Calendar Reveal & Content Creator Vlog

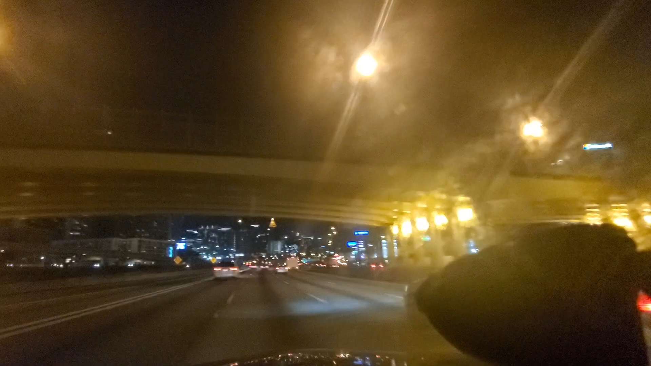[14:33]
Atlanta is so pretty at night. Like, look at all the lights. All the lights in the big buildings. Continue straight. Lady, hush. I know where I'm going now.